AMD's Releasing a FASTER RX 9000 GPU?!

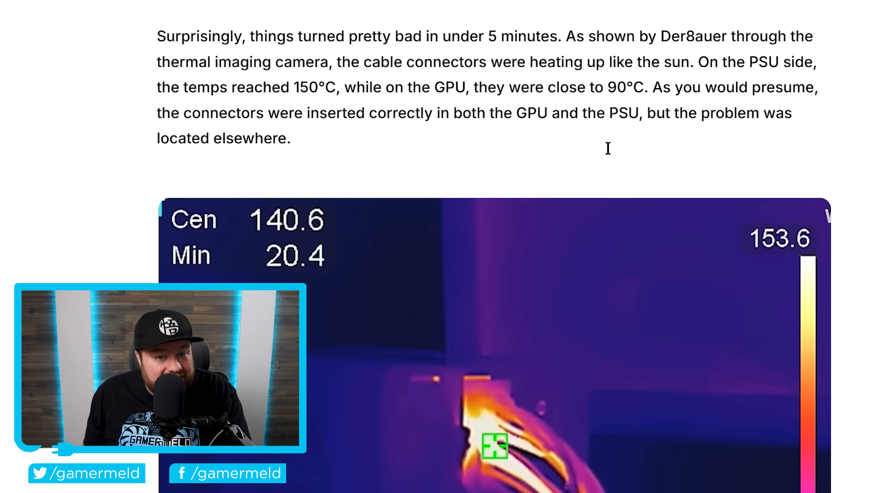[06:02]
but we're talking in just under five minutes, the cable connector starting heating up pretty wild.
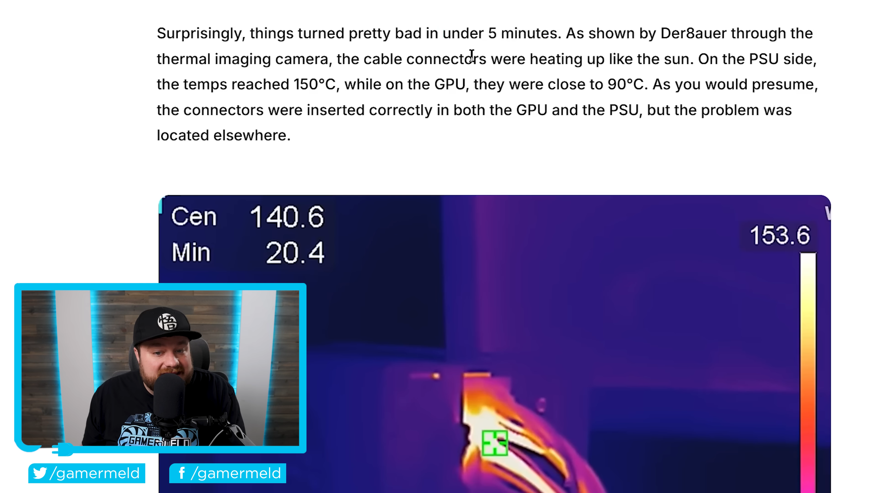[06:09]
You can see on the PSU side, temps reached 150 degrees Celsius, while on the GPU, they were close to 90 degrees Celsius.
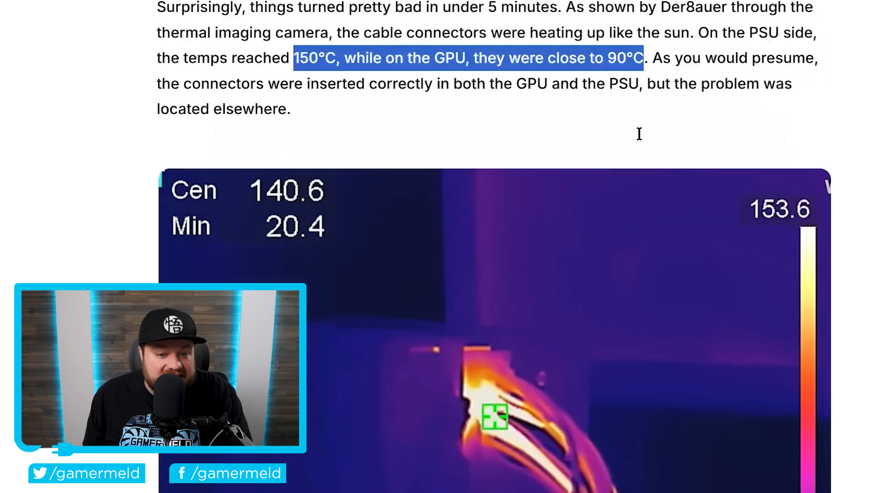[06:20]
And you can actually see it with the thermal imaging camera.
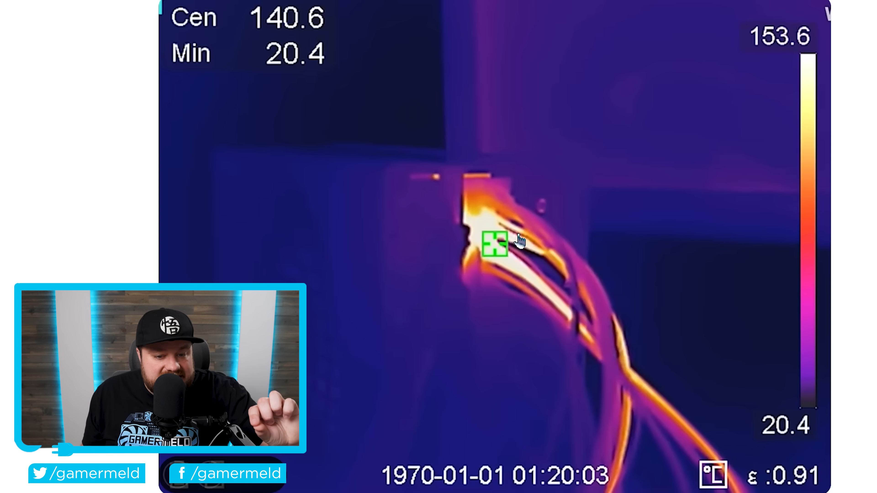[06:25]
On screen: spot 140.6°C, min 20.4°C, scale top 153.6°C, scale bottom 20.4°C
As you can see, a lot of the heat is aimed at just a couple cables.
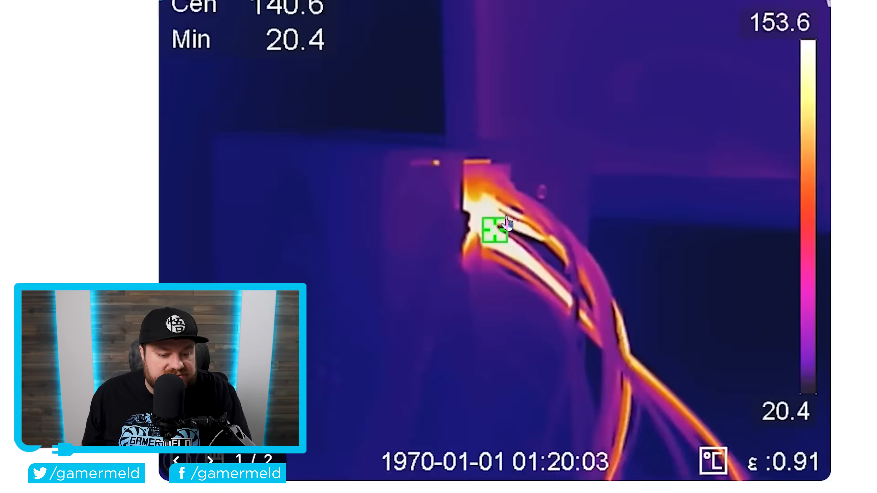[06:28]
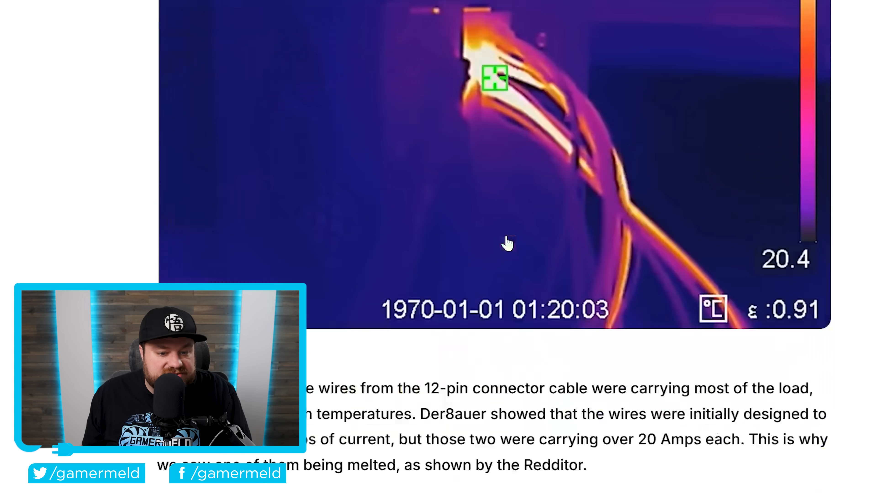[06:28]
You can see it better right here. Pretty much all the heat looks to be coming from just two cables.
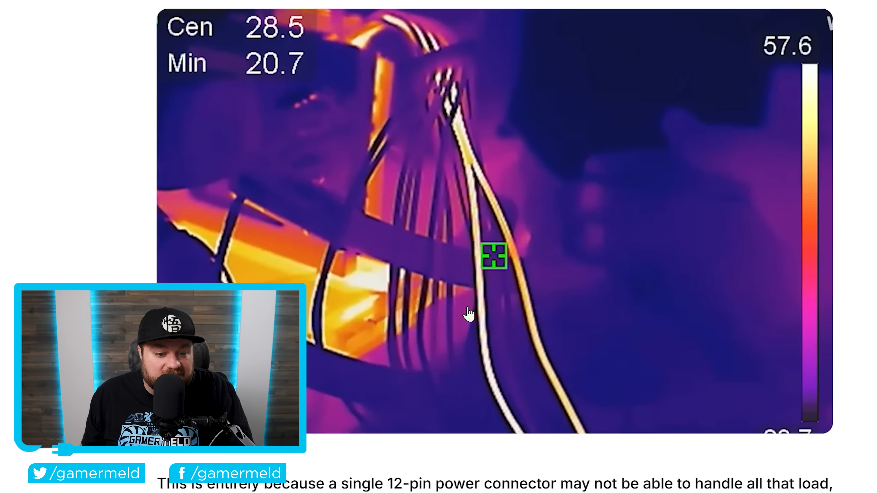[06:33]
Now, you might be thinking, okay, well, this cable clearly isn't a, you know, a very good quality one, because don't forget that it was using a third party cable.